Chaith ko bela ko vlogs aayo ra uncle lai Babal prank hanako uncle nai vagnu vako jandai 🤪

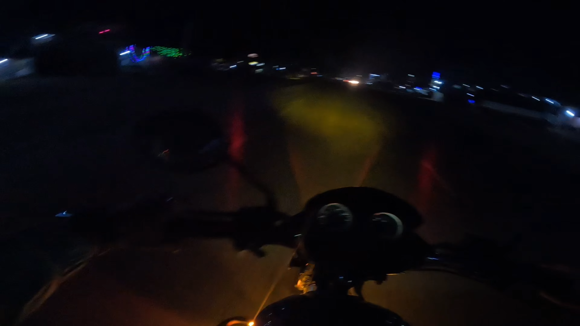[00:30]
हेलो नमस्ते गाइस झोप्सो सबैजना सन्चै हुनुहुन्छ होला म पनि सन्चै छु नेक्स्ट नेक्स्ट ब्लग हेर्नकोट आज त छैट गति आज म बजार जान्छु होला होइन त्यहाँ दाइलाई भेट्न जान्छु दाइ र म त्यहाँ निक्लिन्छु 6:22 भएको रहेछ
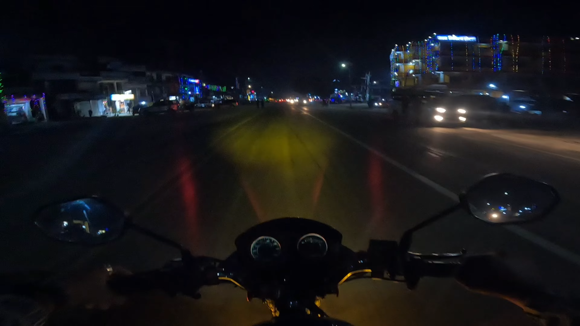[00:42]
अहिले चाहिँ अब एकछिन हामी त्यहाँ जान्छौँ अनि आजबाट सबै कुरा खेला खतम हुन्छ छैटको रमाइलो होला क्या तलतिर जाने त्यही भएर आजको बेलुकाको ब्लग बनाएको क्या मैले होइन
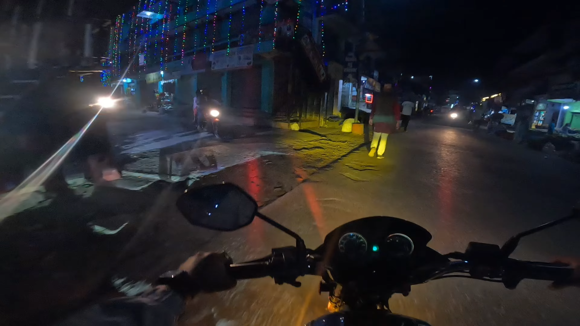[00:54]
कस्तो पावर फाल्छ अरे बाइकले यहाँ छ यहाँ दाइ गए दाइ के गर्न गएको त्यो त
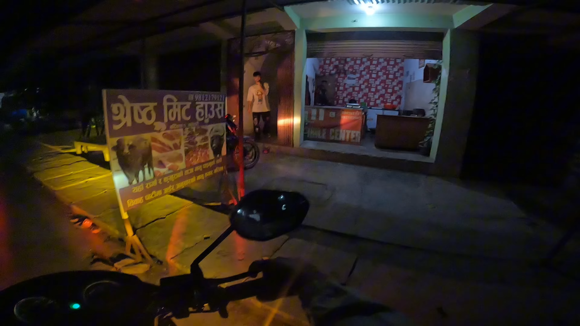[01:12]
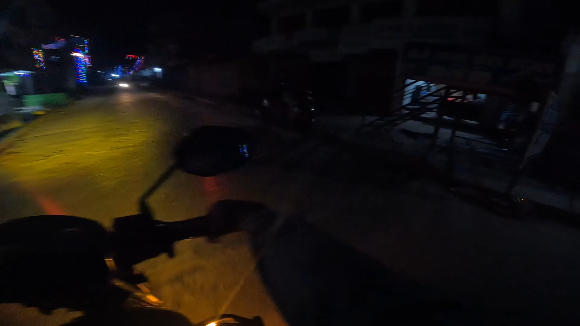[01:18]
एकटा अब एकछिन पछि भेट्छु कडामा चिसेन यहाँनिर के भइरहेछ रनमा बाइक घुमाउनु खोजेको इडियट भनेर हिँडिदिन्छ अरू केटीहरू पड्किने तले हान्छ अनि थाहा हुन्छ
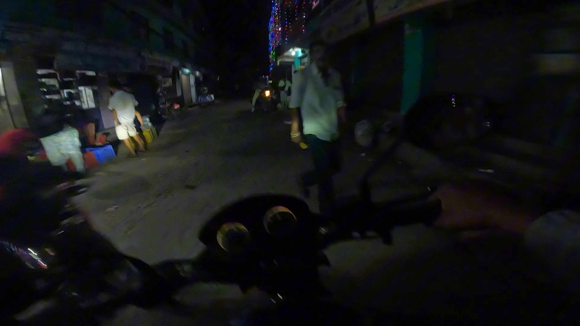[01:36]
गयो तँलाई थाहा छ देखिरहेको छ मेरो इन्जिन कति पावरफुल छ
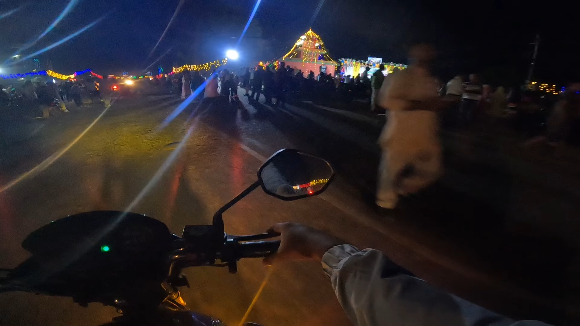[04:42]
ऊ यता स्टेज बनाउँदै रहेछ फेरि आज रातभर डान्स हुन्छ होला यहाँ आम्मामा दियो हेर न केटा कति बोल्यो यार
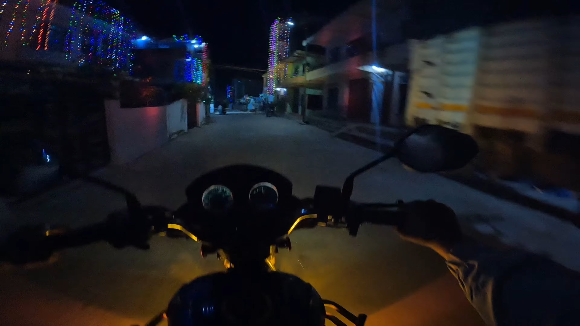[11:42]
यत्तिको त हान्नु पऱ्यो हाल्ले नि, जोस भनेको यसमा छ क्या यो बाइक, ए हो यो बाटो त ठुलो छ नि केटा, यो बाटो त भुल भएको नबनाएको पनि धेरै दिन भएको छ होइन, ठुलो बाटो हो क्या यार यो,